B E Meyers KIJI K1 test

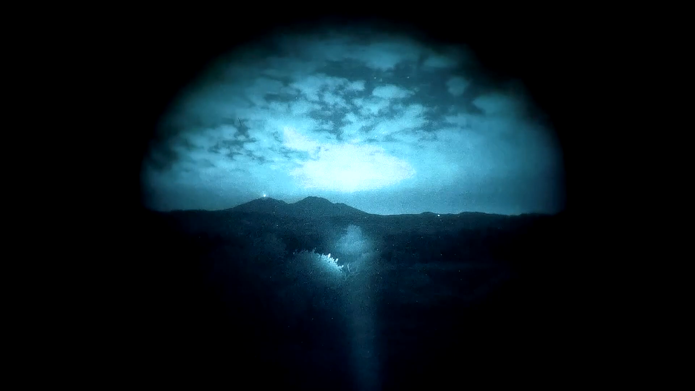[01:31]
this is definitely brighter it's definitely twice as bright as the the Maul so this is Vixel and it's a three degree divergence which makes me think this might be two degree divergence and then there's a little flip cap diffuser to make it 10 degrees into a nice little flood
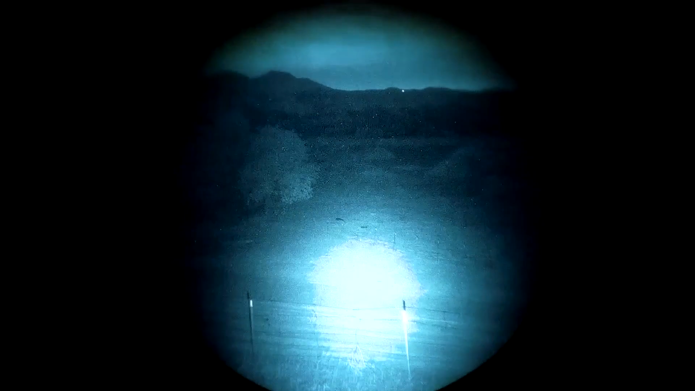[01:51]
isn't that nice that's pretty nice so five milliwatts whatever this is
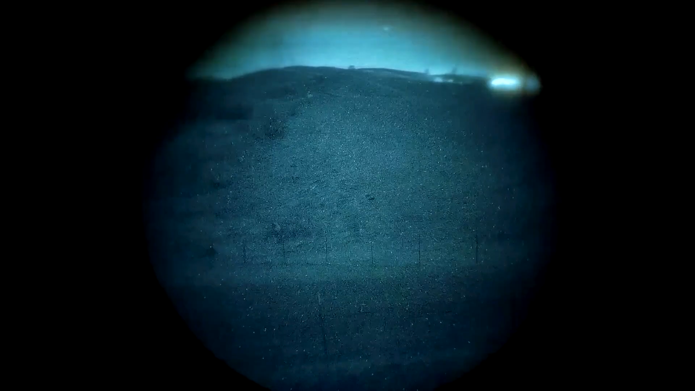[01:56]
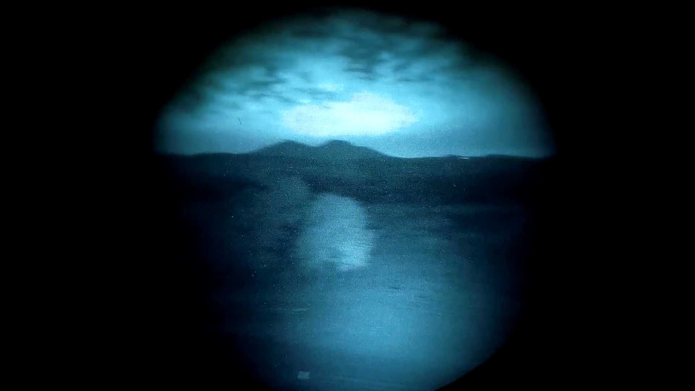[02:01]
those four there's four level power modes
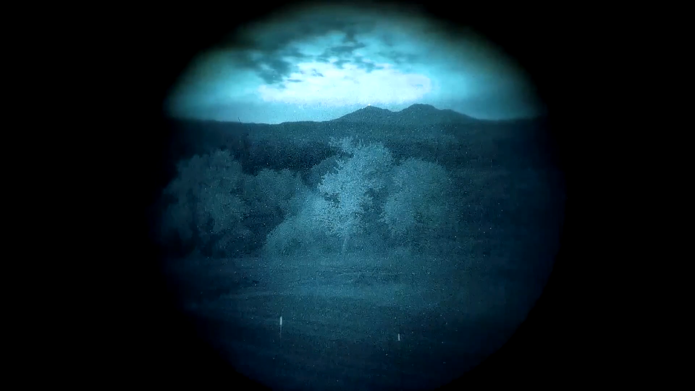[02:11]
boom look at that but it doesn't just stop there folks
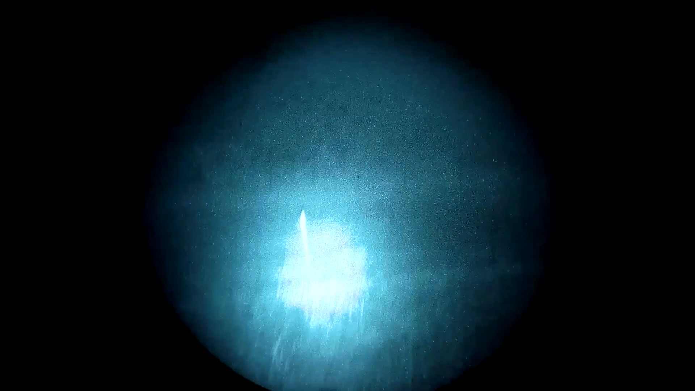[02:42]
five milliwatts this is five milliwatts it's way tighter 10 versus three degrees so 10 oh let's start back this is 350 milliwatts
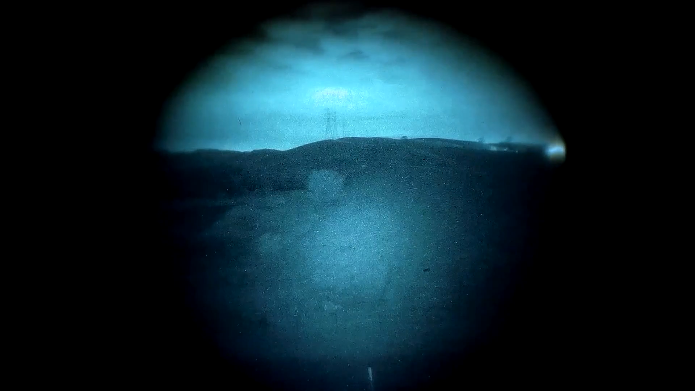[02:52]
yeah it doesn't I don't really see the use of this and I haven't even put the 40 degree flood
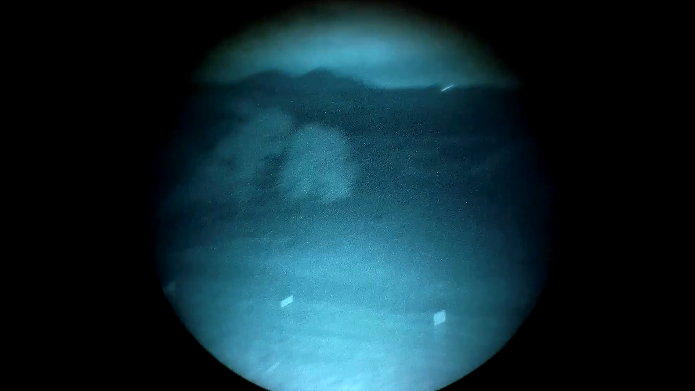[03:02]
on it yet yeah yeah 10 degrees at 350 milliwatts just isn't really useful to me okay it's bright it's really bright but again I don't really see the benefit to this compared to yeah 3 degrees